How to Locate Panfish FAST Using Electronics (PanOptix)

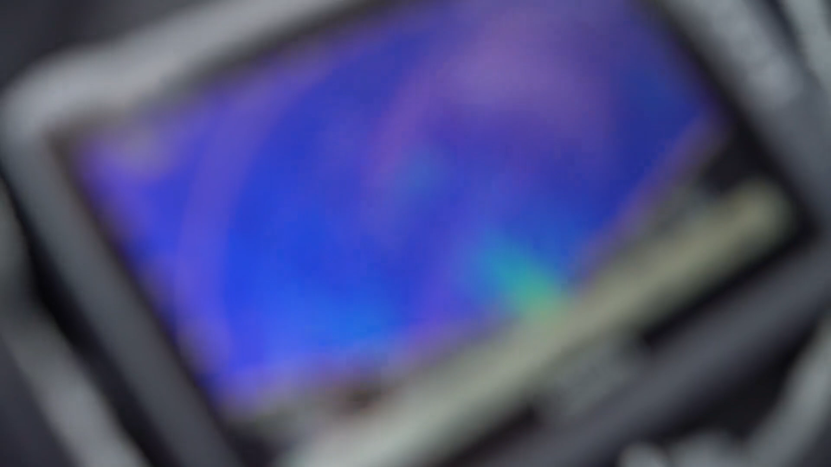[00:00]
Hey Brian, let's talk a little bit how you find these fish and I'll tell you what,
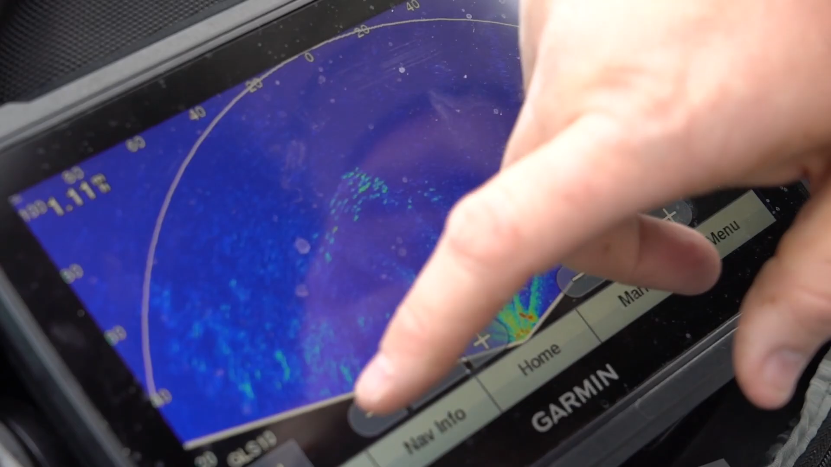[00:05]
by using the side imaging with the hummingbird or using the LiveScope,
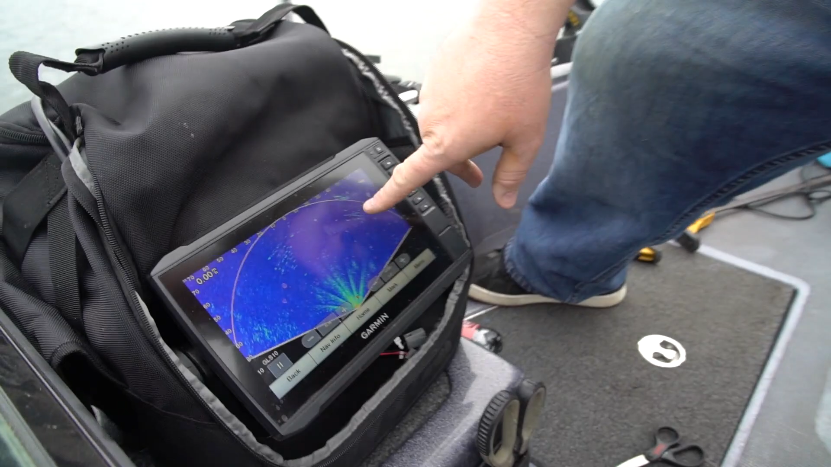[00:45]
I'm sure everybody. These are the fish right here. Those are fish and those are fish.
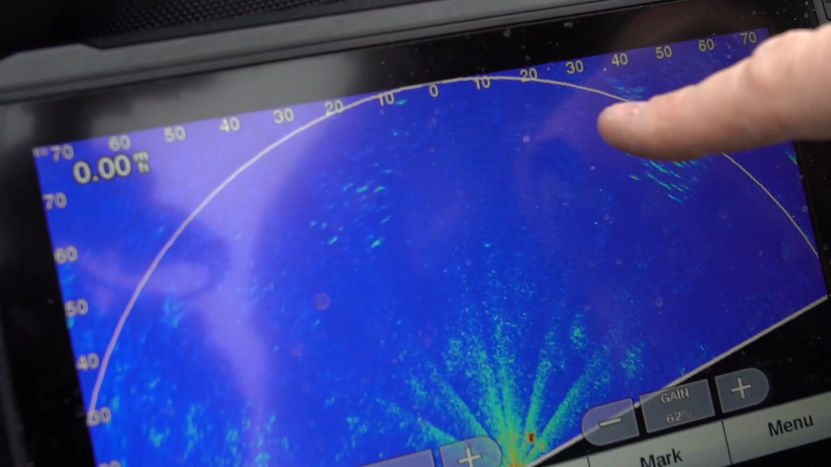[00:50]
And I got it on our perspective mode. Yeah.
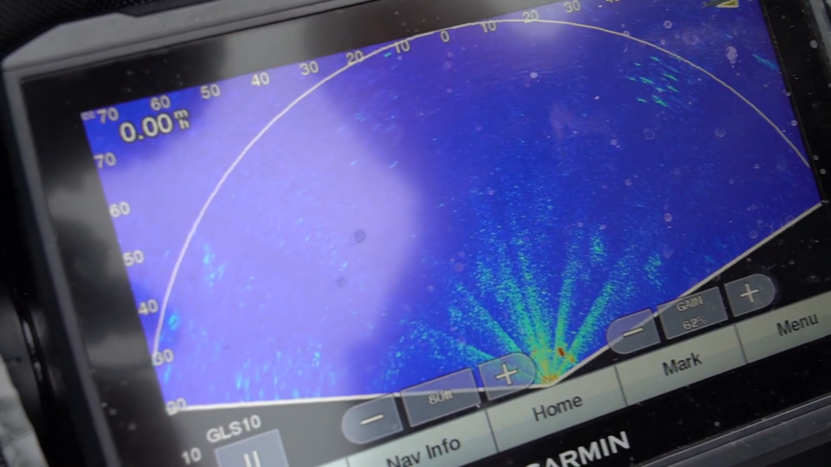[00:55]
And they're about 60 feet out and they're at a 40, 40 feet all right, 60 feet out. So I had a 45.
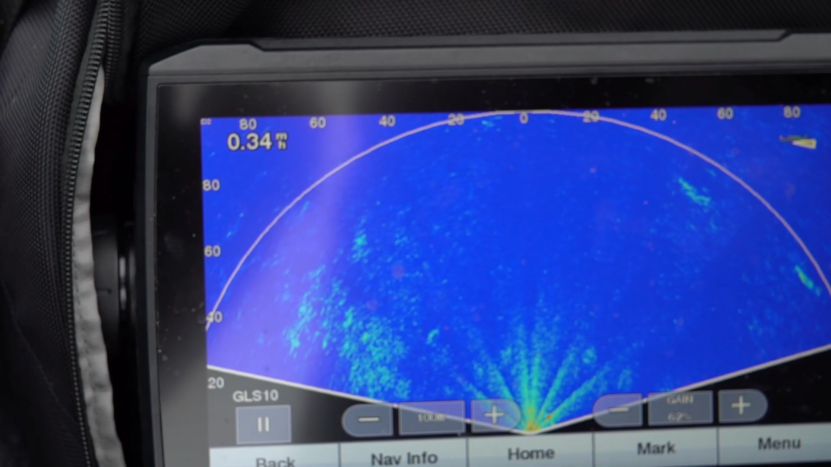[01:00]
40 feet ahead of us here.
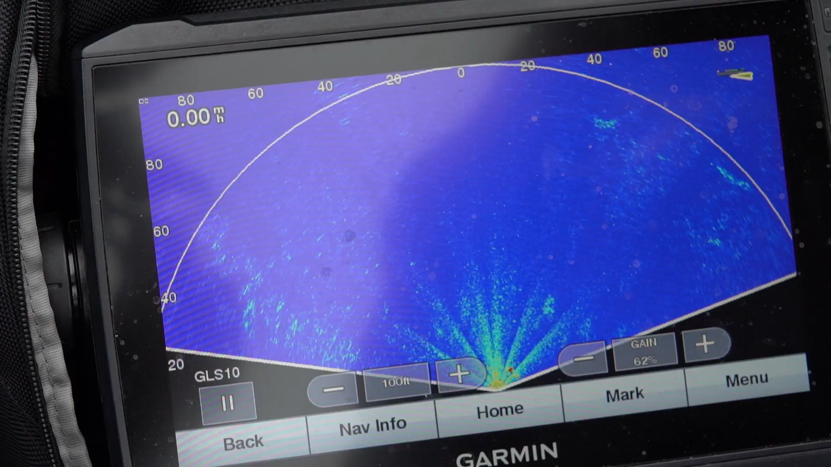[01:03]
80 feet this way. They're literally straight that way. No, straight that way. You're confusing me.